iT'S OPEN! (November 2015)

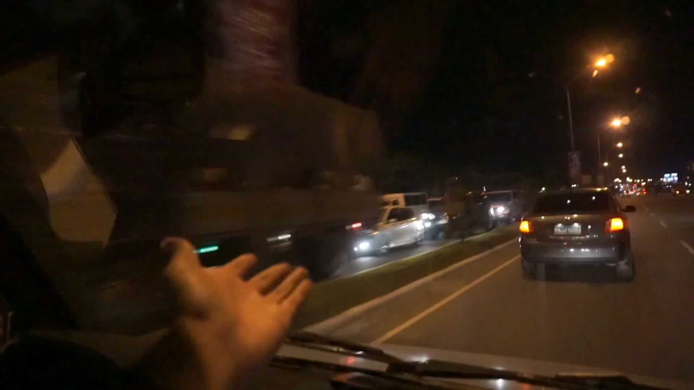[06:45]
See this traffic right here? See this traffic right here? It's crazy. Yeah.